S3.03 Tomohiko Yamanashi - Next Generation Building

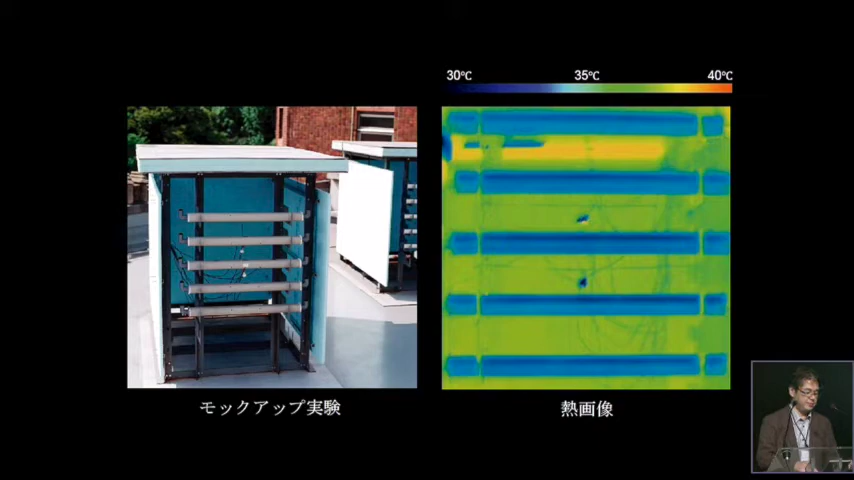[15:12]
Celsius only with the effect of the heat of evaporation of the rainwater. The photo on the left is the thermal camera view of the ceramic pipe mock-up. The photo on the right is the thermal camera view of another mock-up made of the same size aluminum pipes. Comparing those two mock-ups, we realized not only the pipes themselves, but also the air around the ceramic pipe were cooled down more than 3 degrees Celsius.